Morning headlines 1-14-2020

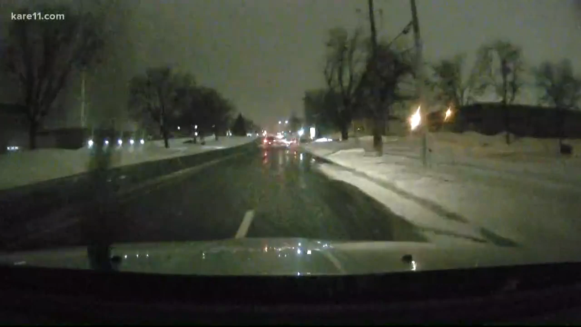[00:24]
lot of compacted snow and ice on these side streets. As you were showing, the highways for the most part look fine. But since we got down to the Apple Valley and Burnsville area, there's a lot more snow, it seems, on those side streets that have a lot of people kind of spinning around. We haven't seen any crashes or people in the ditch at all down here, so that's good news. But just something to keep in mind, those side streets are a mess today. All right, thanks for that look from Mobile 11, Ellery.